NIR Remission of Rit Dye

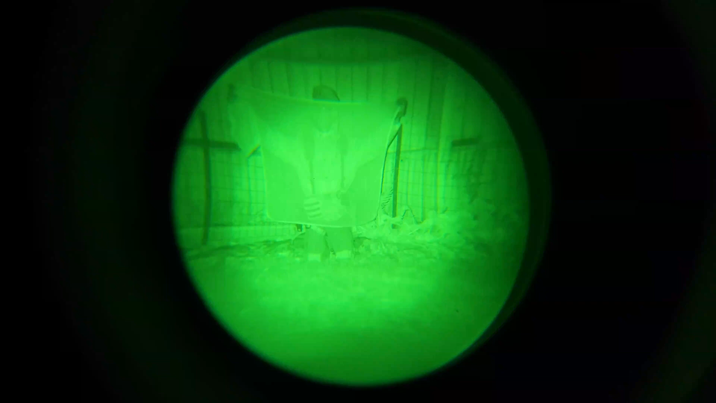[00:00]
Just a quick test of the IR remission of Rit dye, starting here with the... I have two sniper veils. This first one has been Rit dyed in dark green,
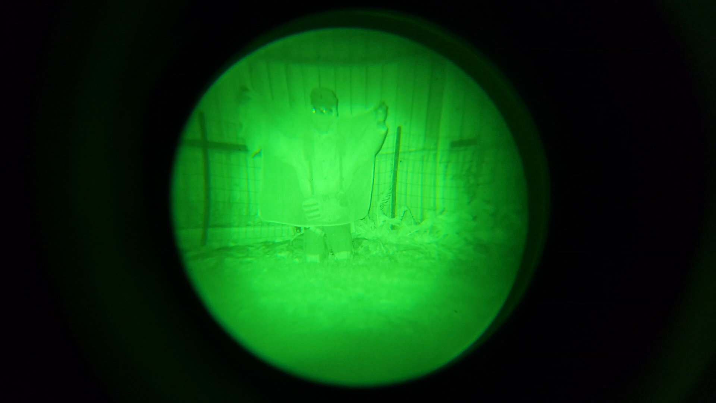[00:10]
and then the second one is the exact
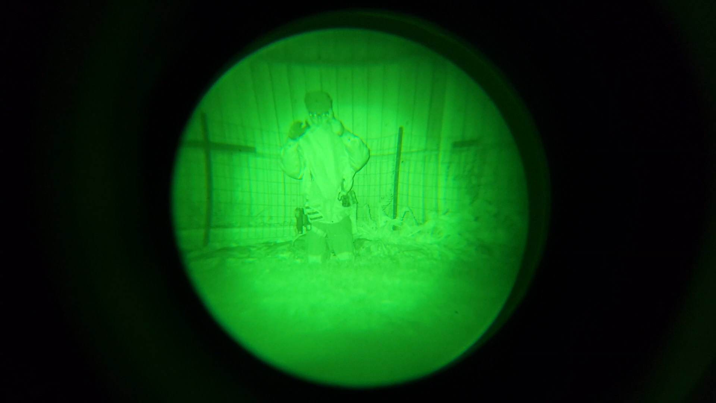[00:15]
same sniper veil as it started in Coyote Brown.
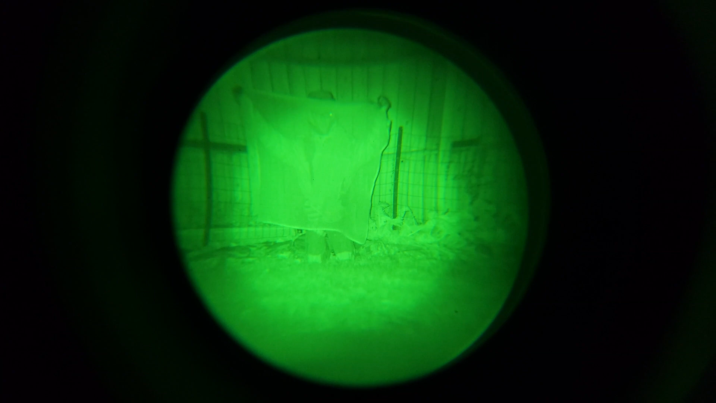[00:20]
This is just as it came from the factory.
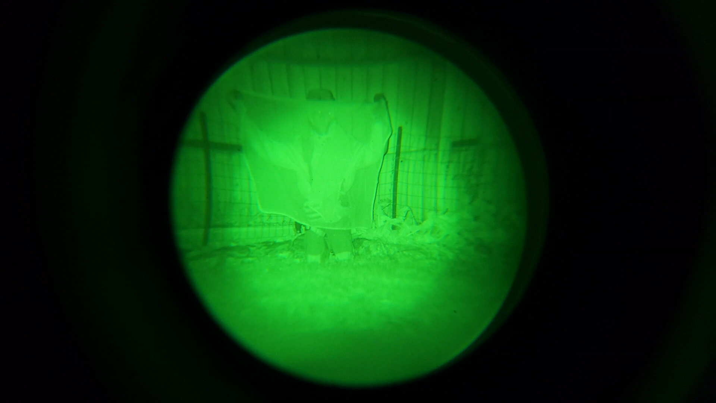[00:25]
Then for a side-by-side comparison, the IR illuminator right now is on.
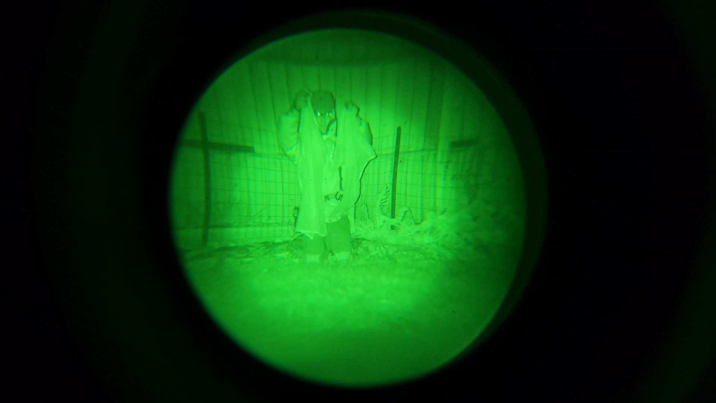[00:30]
So again, the Rit dyed one is on my left, so your right,
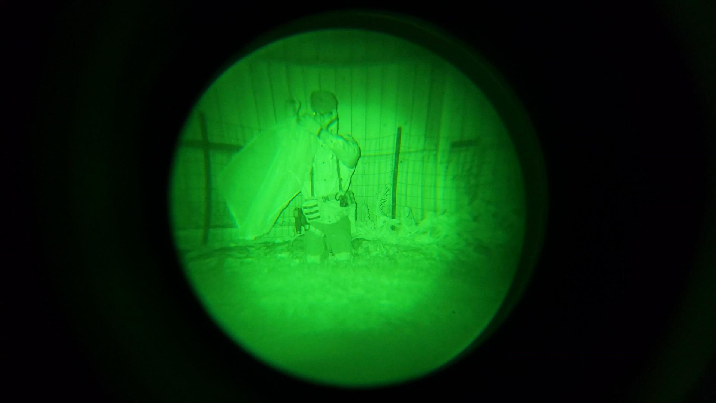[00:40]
and then here is the standard one in Coyote Brown, non-dyed. I noticed after recording that it is a little bit difficult to tell if there's any actual issues with the IR remission of the Rit dye,
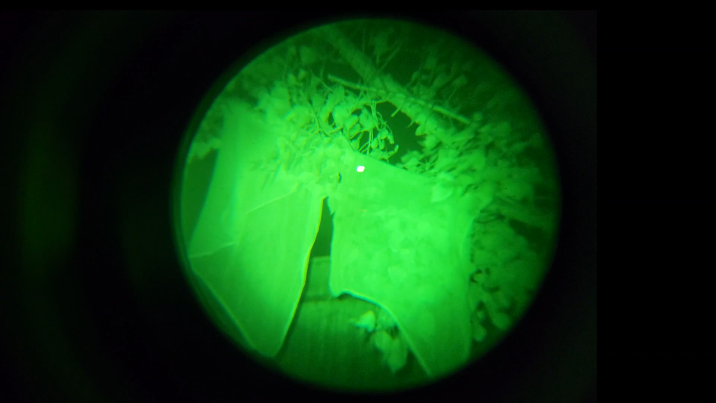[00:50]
since you can see myself in the background and my jacket and all that. So what I have here is the exact same two sniper veils, and I also have an IR glint square there on the right. These are just hanging up on a tree, so you can see a comparison of how the sniper veils are reflecting compared to leaves and just wood branches.